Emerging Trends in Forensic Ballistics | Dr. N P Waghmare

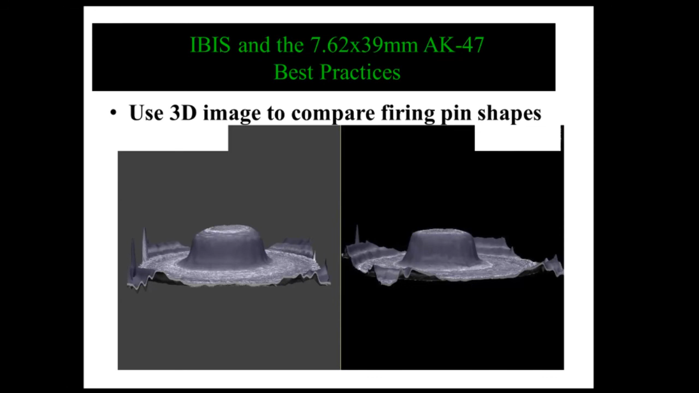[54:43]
2D dimensional photograph you can see. But our eyes see the 3D. or so on this basis we can identify. This is the technique. This is the this photograph I'm showing you.